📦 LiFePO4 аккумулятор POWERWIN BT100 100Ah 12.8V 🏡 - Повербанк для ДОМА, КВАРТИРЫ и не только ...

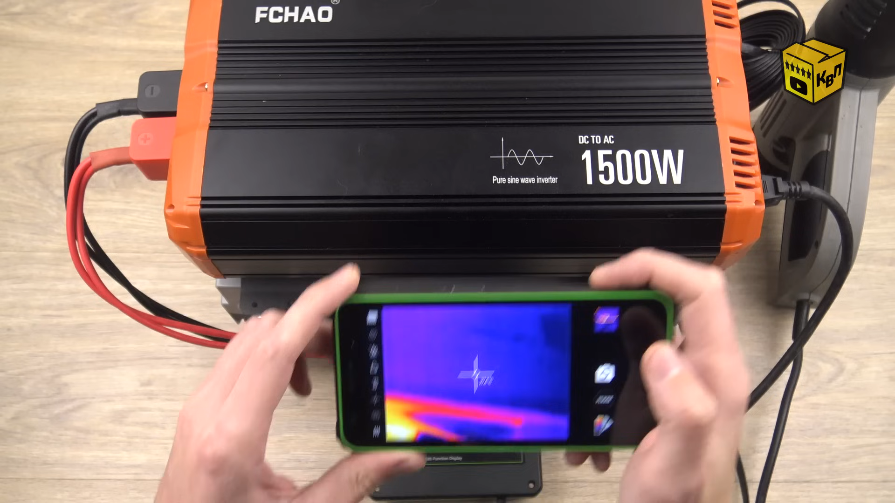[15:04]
Это специальный смартфон с тепловизионной камерой. Итак, как я вижу, самое горячее у нас это провода. Нагрелись они не слабо. Сейчас сделаю фотографии и все вам покажу. Что касается инвертора, он вполне справляется. И что касается аккумулятора, ну у него по сути нагрелся только один бок, на котором размещен контроллер.
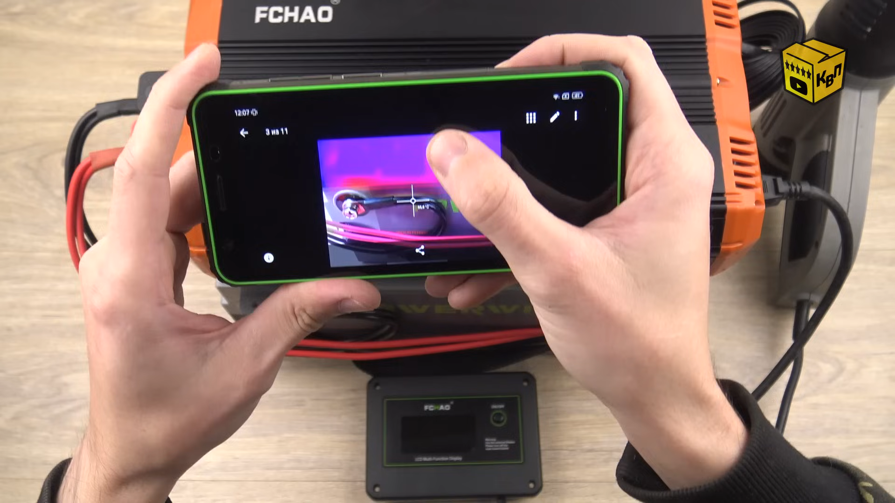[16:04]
Ну и вот самое горячее место, 56 градусов, это у нас провода. Что плюсовой, что минусовой, сами видите, они просто светятся на фото тепловизионные камеры.
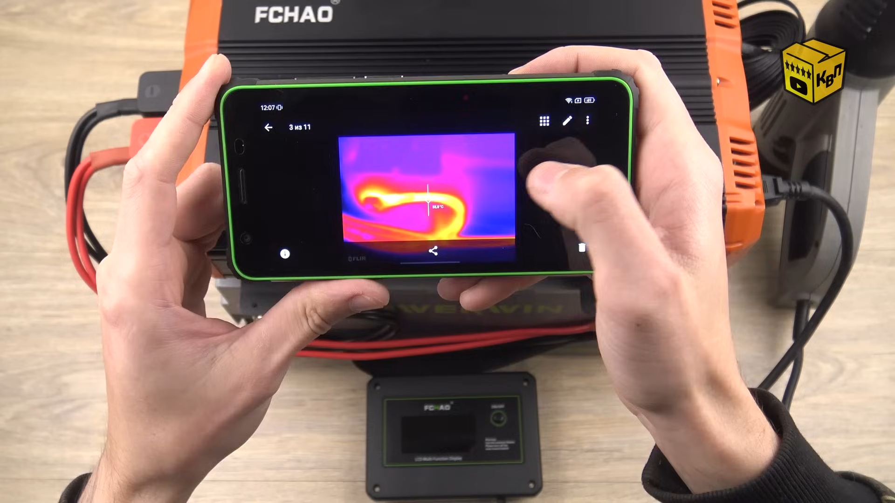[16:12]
Соответственно, провода для подобных нагрузок лучше все же заменить на что-то более серьезное. Что касается тока, я, к сожалению, не сразу догадался повесить на провода токовые клещи.